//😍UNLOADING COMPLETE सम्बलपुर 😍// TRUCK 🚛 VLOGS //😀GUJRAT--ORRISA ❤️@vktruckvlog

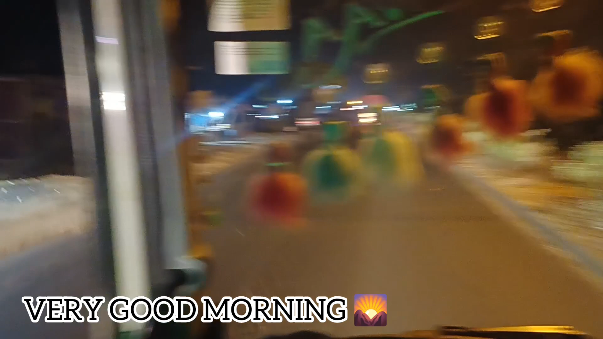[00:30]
प्यार इसी गुड़ बॉर्लिंग तो अभी हम वाटल से निकल गए है रात
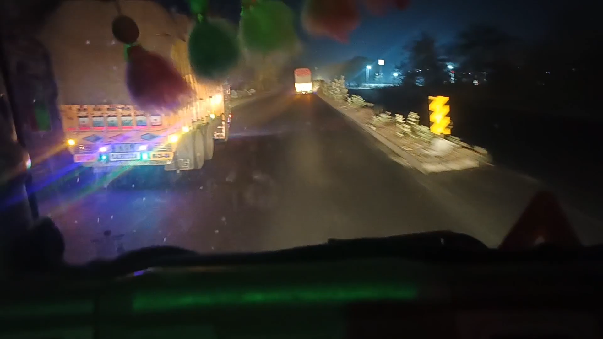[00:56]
है तो अभी जा रहे है तो दूसरी गाड़ी हमारी आगे जा रही थे